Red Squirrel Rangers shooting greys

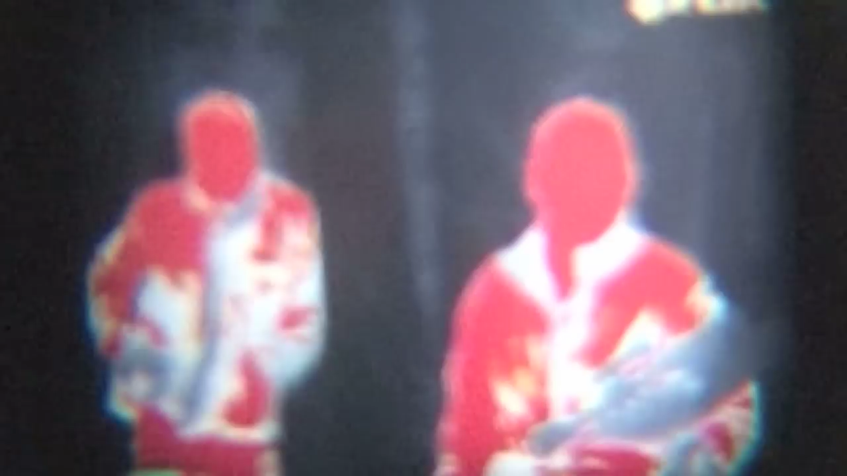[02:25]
If you are looking through a lot of rubbish and you are looking at distance you are picking out just little heat sources and you have still got to check it out because it just could be part of a grey squirrel you know.